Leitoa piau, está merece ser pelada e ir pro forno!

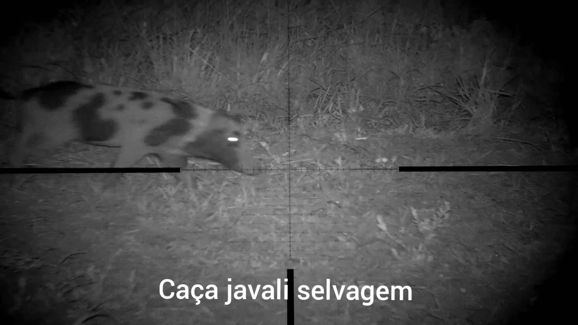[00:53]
sair no limpo Olha uma fêmea Olha uma fêmea Olha uma fêmea Está vendo uma fêmea? Uma leitoa